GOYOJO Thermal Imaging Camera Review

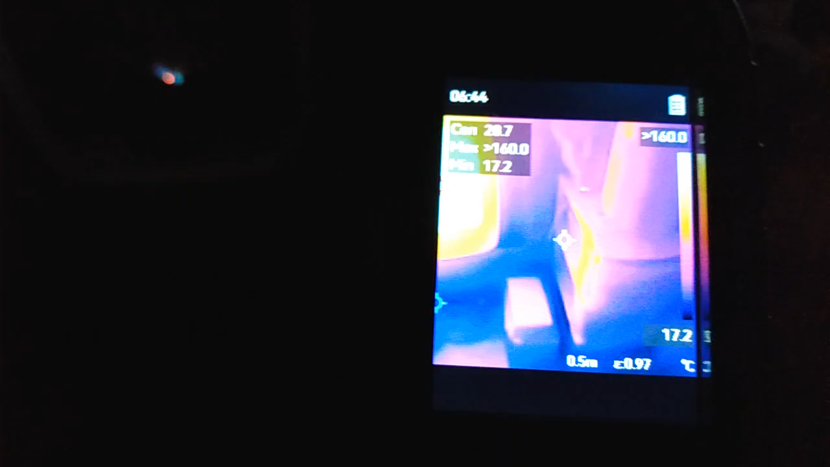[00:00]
On screen: min 17.2°C, scale bottom 17.2°C
let's test out this thermal image gun and here this is my uh propane stove and you can see it's obviously showing uh heat coming off the air quite a bit and we'll rotate around here
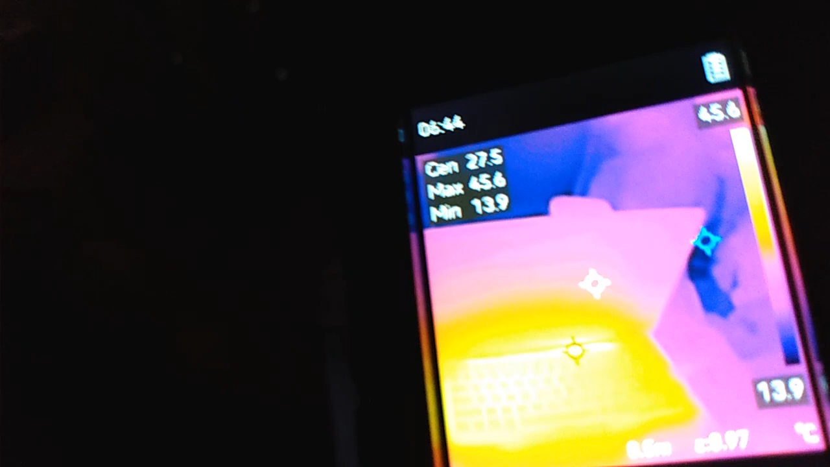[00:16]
On screen: max 45.6°C, min 13.9°C, scale top 45.6°C, scale bottom 13.9°C
and let's see here is my laptop and there it's showing uh some heat coming off of the keyboard
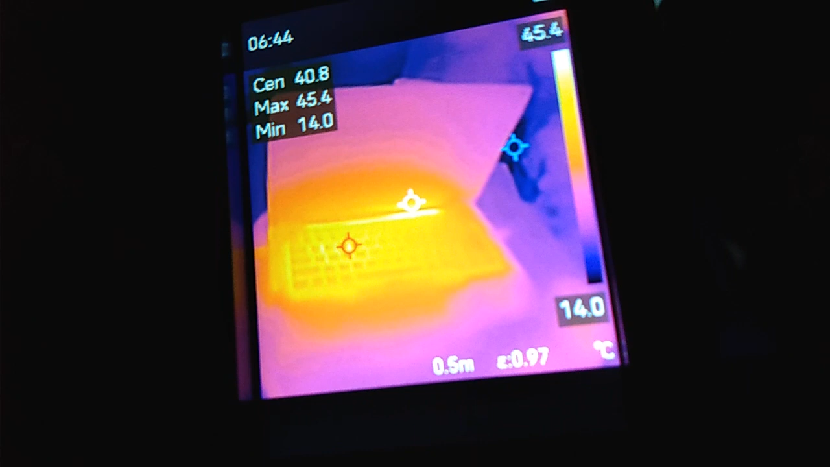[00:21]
On screen: max 45.4°C, min 14.0°C, scale top 45.4°C, scale bottom 14.0°C
from a laptop well hey guys welcome to solar cabin channel i've got an interesting uh
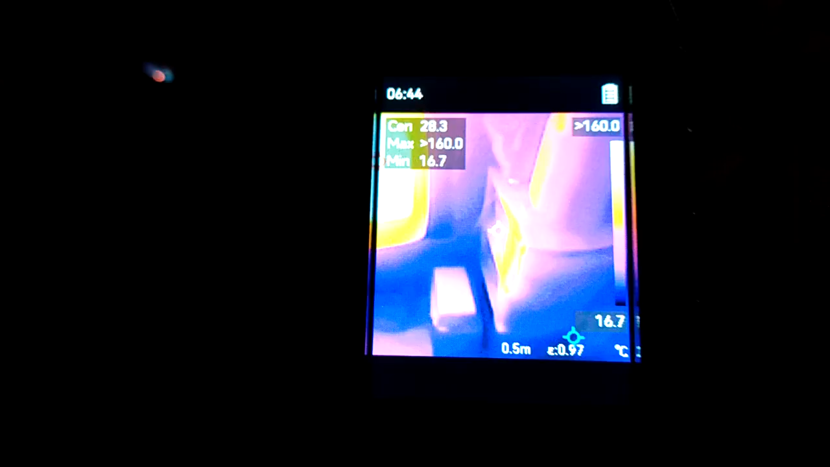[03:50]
let's test out this thermal image gun and here this is
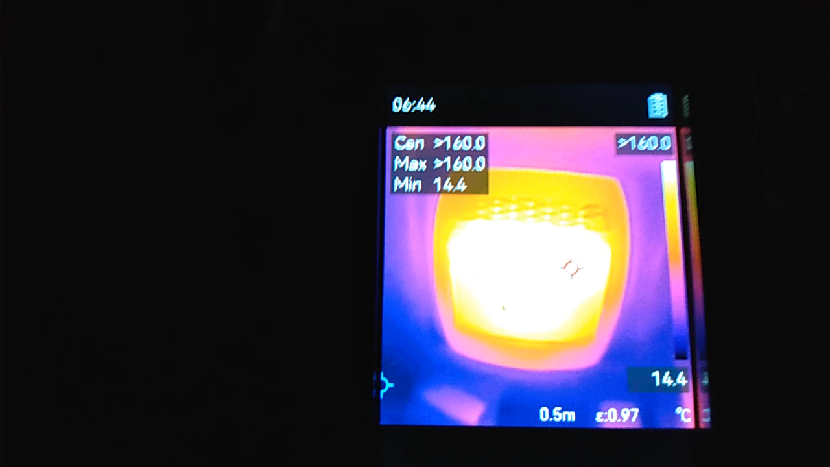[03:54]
my uh propane stove and you can see it's obviously showing uh heat coming off the air
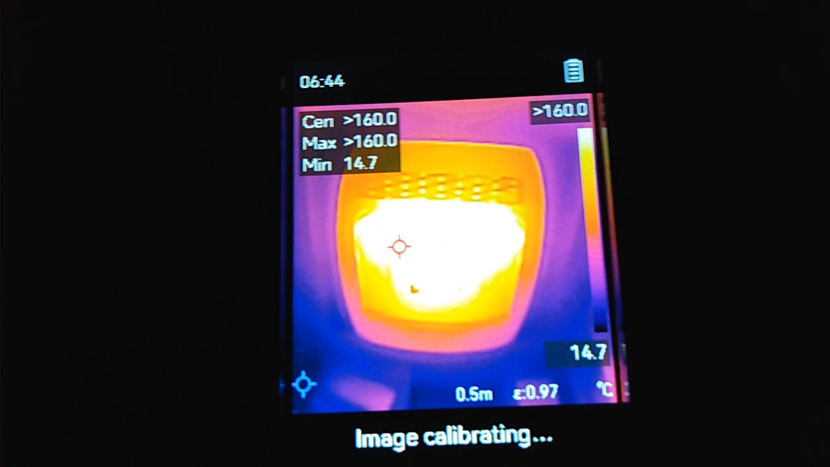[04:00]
On screen: min 14.7°C, scale bottom 14.7°C
quite a bit and we'll rotate around here and let's see
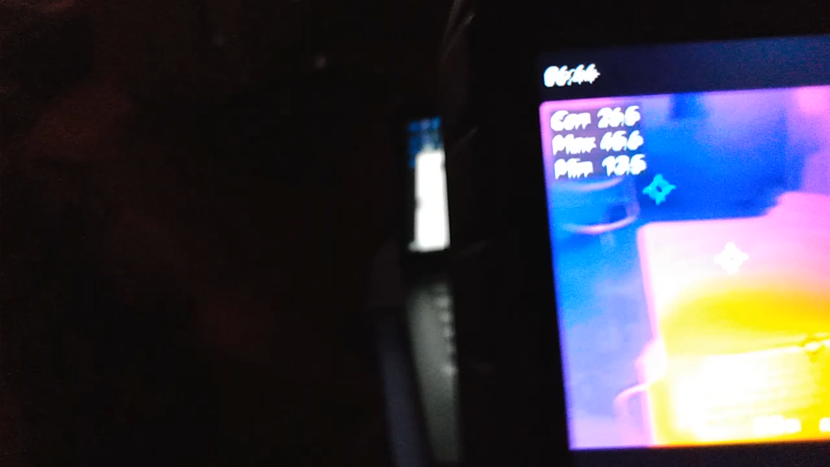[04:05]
here is my laptop and there it's showing uh some heat
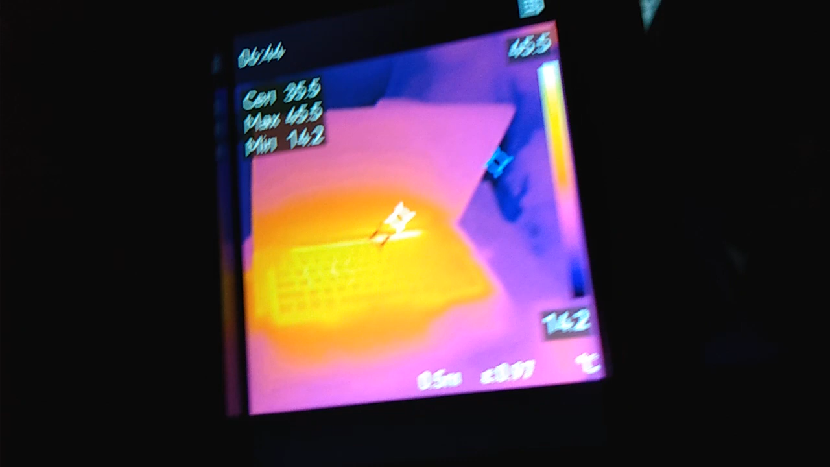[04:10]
coming off of the keyboard from a laptop let's go over here
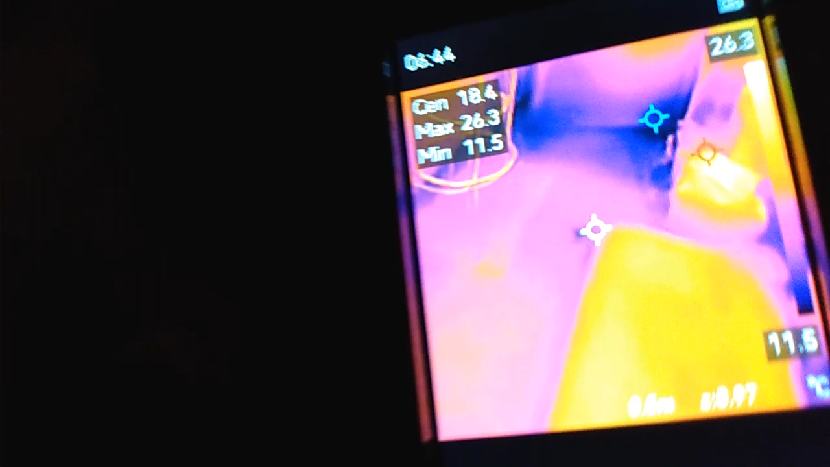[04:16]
On screen: max 26.3°C, min 11.5°C, scale top 26.3°C, scale bottom 11.5°C
see if my batteries show heat i've got an inverter on there
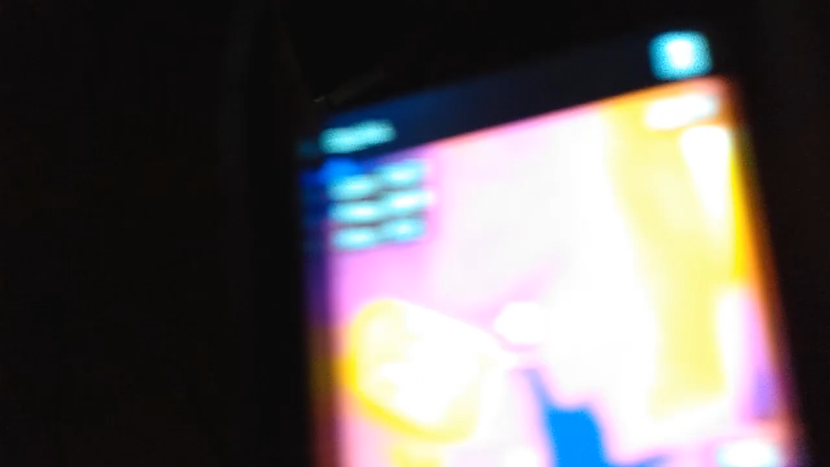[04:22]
and there it's showing that's my inverter on my
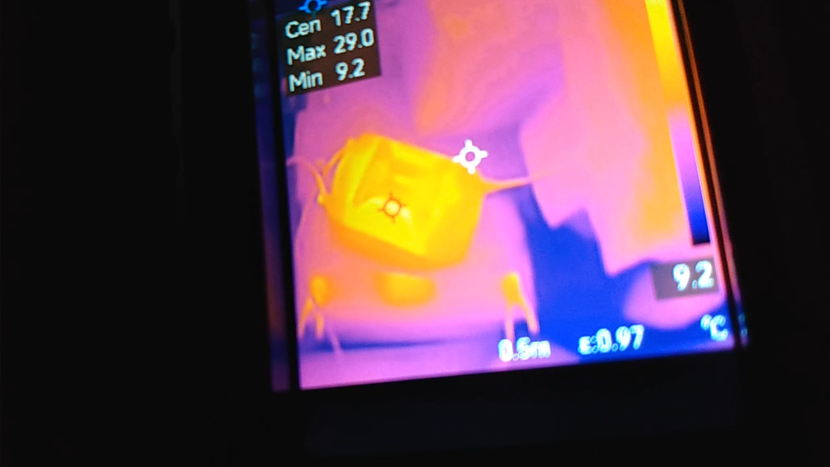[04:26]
battery showing some heat coming off of that
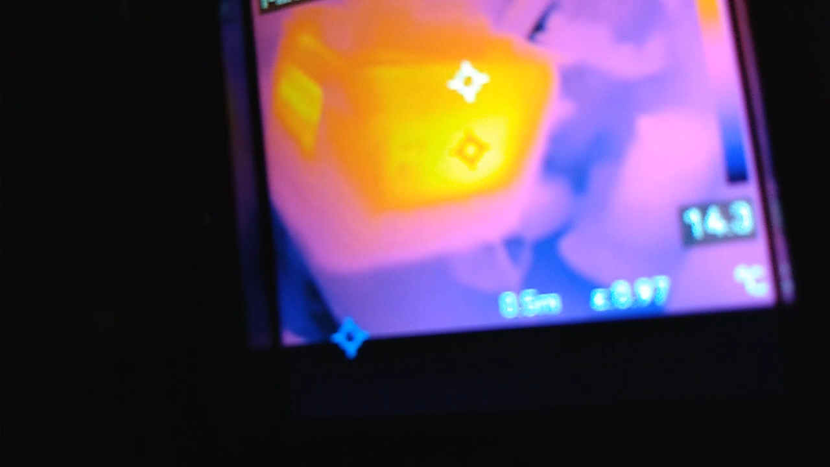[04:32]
let's see i've got a power controller up here a power station showing some heat coming off of that
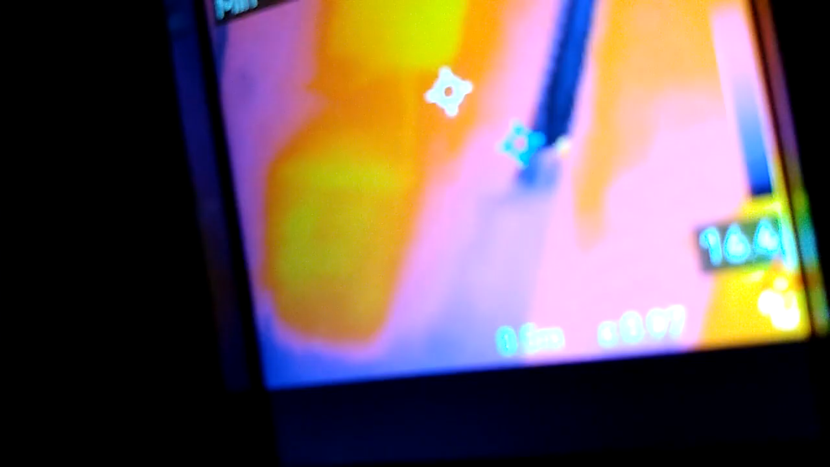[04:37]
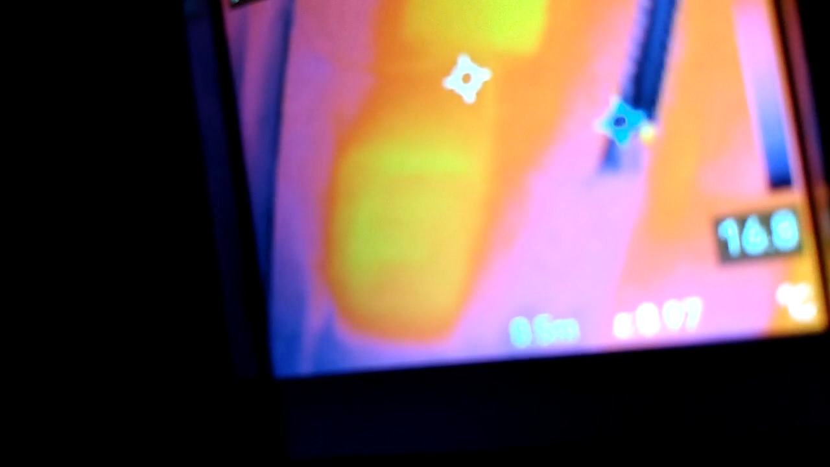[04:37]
there's another power station up here showing some
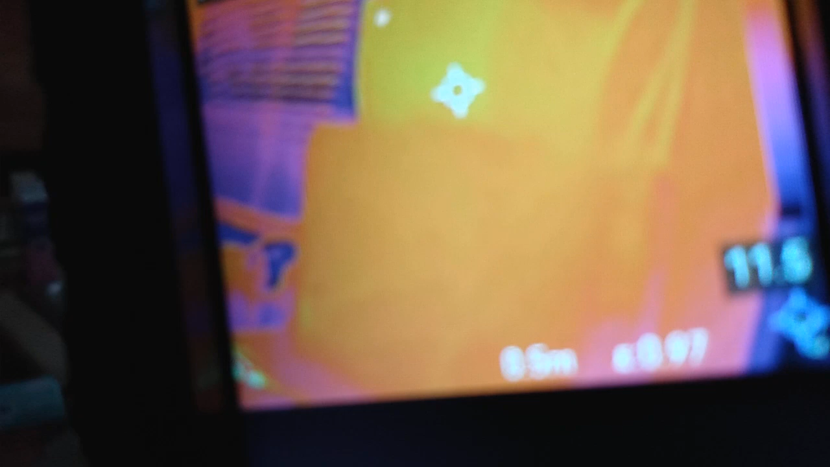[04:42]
heat let's see my microwave is not running and it's not showing any heat at
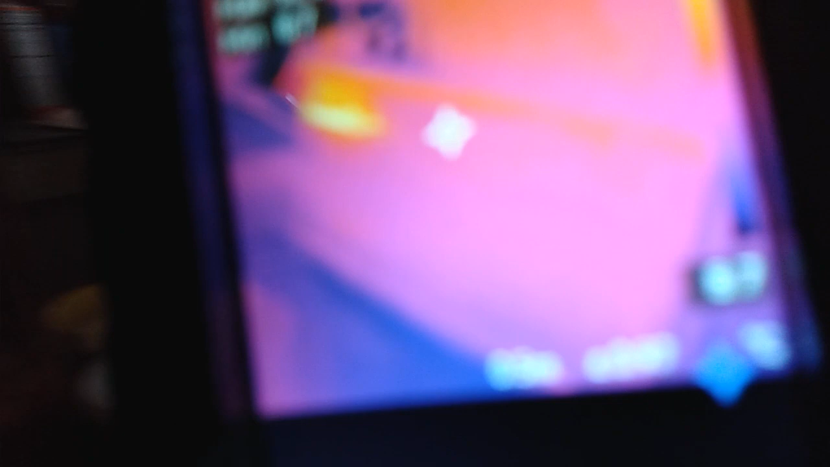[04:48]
all and over here i'm making some noodles in a pan
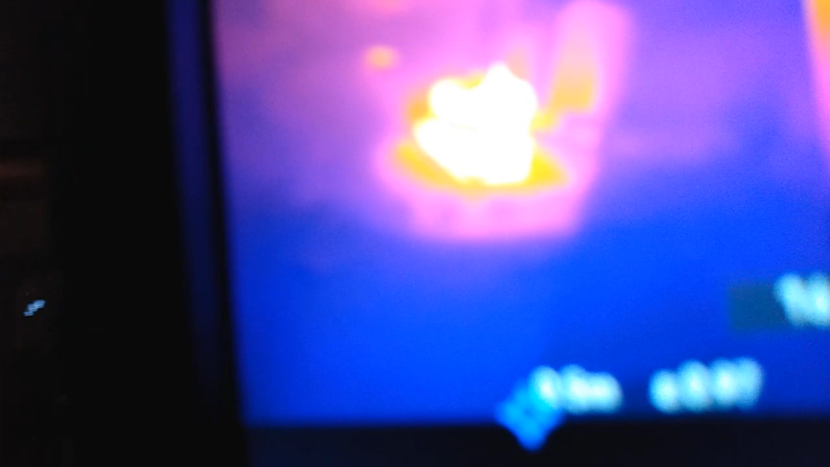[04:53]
so let's see how this shows up and the image is really good too very clear and
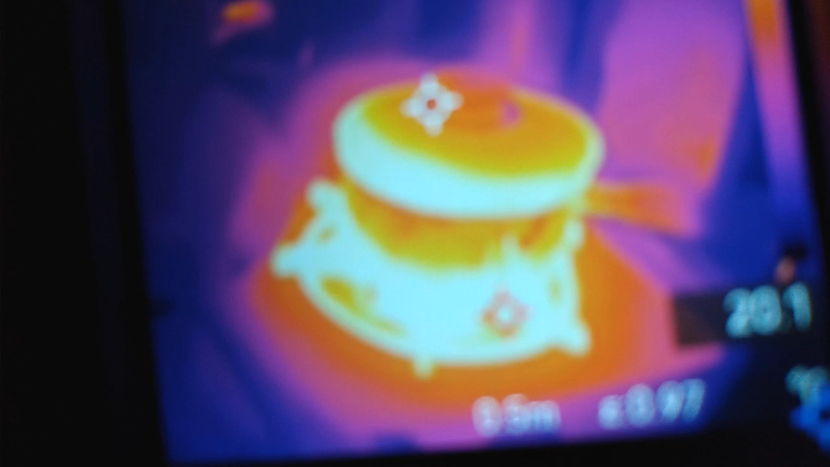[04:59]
you can definitely see the object and the heat sensor is definitely working good image on this unit right here